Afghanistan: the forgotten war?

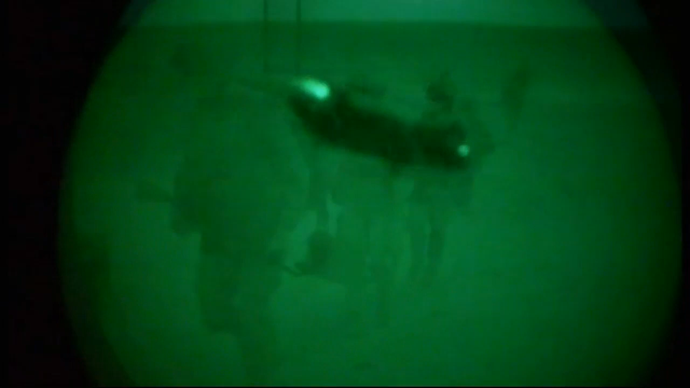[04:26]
The Queen's company had begun their operation here several days earlier.
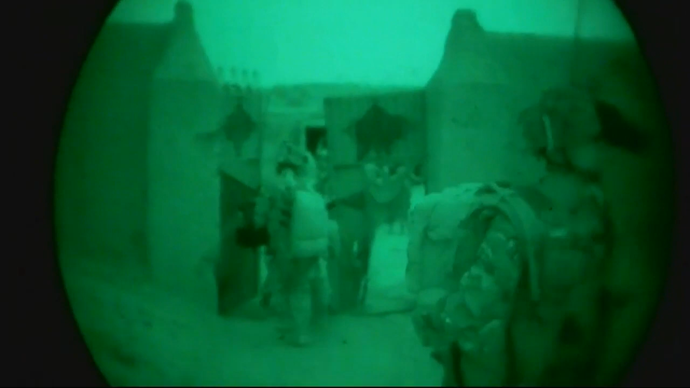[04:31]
They arrived early in the morning,
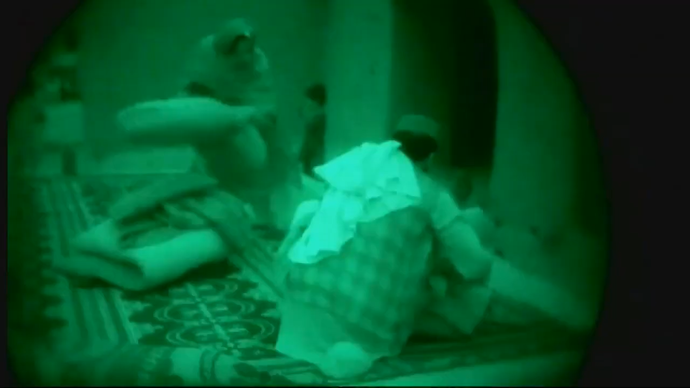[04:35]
having been ordered to set up a temporary base in this compound where a large Afghan family were living.
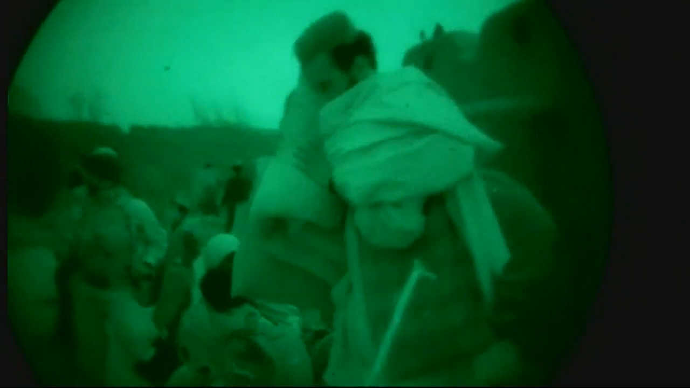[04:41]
The family had to leave their home for a few days.